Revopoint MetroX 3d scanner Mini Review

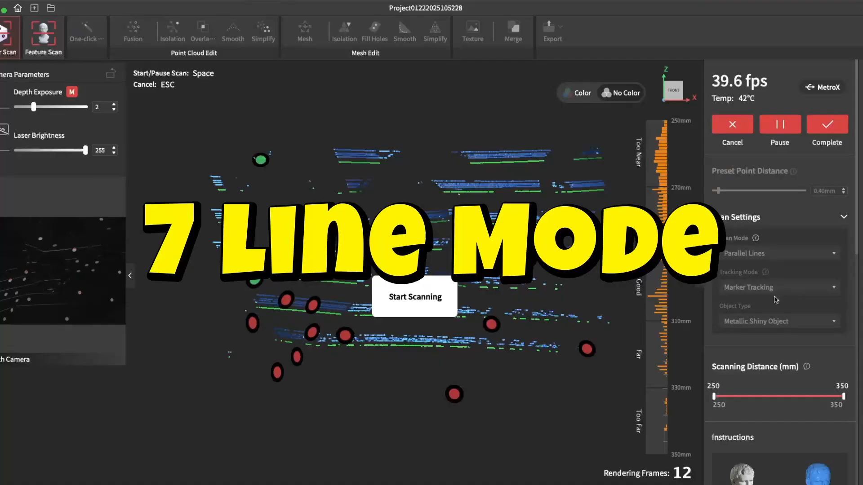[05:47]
Here we have seven laser line mode.
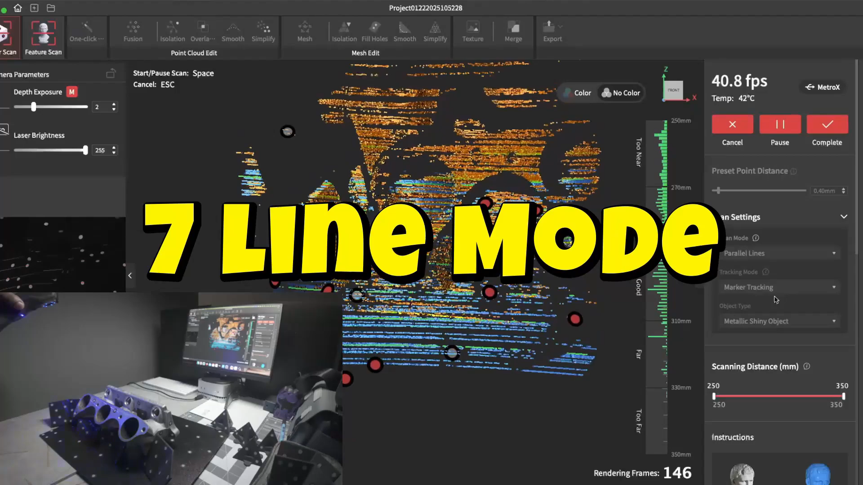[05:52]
This mode will pick up more details than cross mode. It's also good at getting into deep crevices.
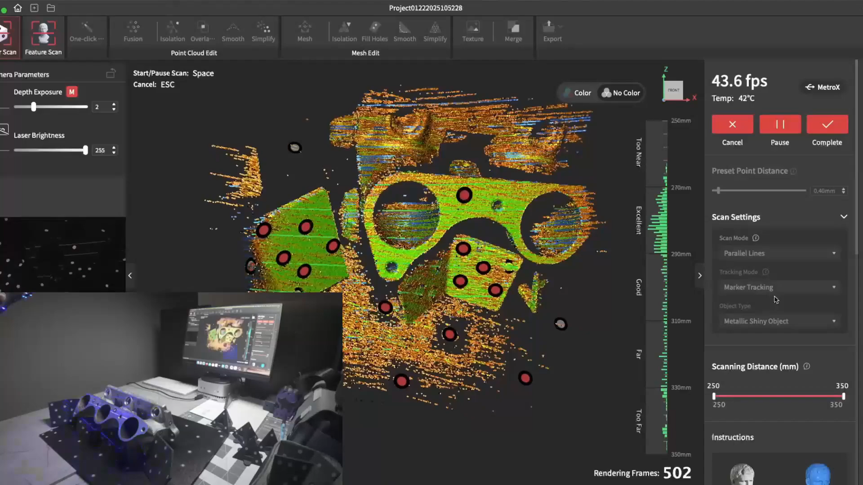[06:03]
Right here, I'm simply focusing on the one runner or the intake just to show how deep it can get into the hole.
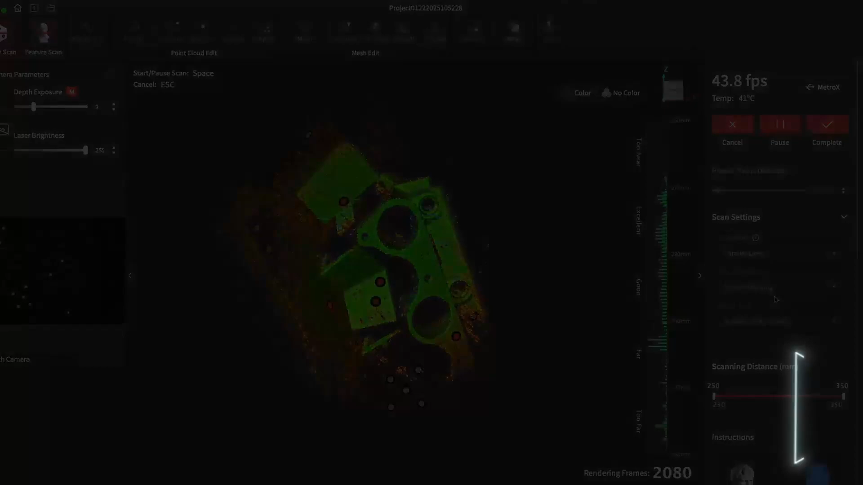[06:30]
As you can see, it got pretty far into the hole.